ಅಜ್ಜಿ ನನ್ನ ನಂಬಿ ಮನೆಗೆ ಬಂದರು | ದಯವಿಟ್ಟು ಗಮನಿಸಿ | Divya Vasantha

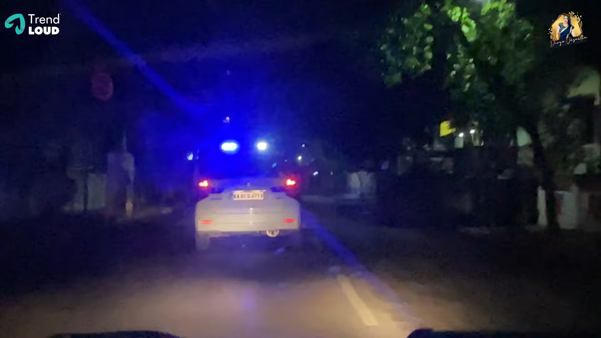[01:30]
ಎಷ್ಟು ದೂರ ಸುಮ್ಮನೆ ರೌಂಡ್ ಹೊಡಿತವ್ರೆ ಗೊತ್ತಿಲ್ಲ ಬ್ರೋ. ಪಾಪ ಅಜ್ಜಿ ಹೇಳ್ಬೇಕಲ್ಲ ಅಡ್ರೆಸ್ಸು, ಅವ್ರು ಹೇಳ್ಬೇಕು ಅವ್ರ ಜೊತೆಗೆ ಇವ್ರು ಹೋಗ್ಬೇಕಲ್ಲ.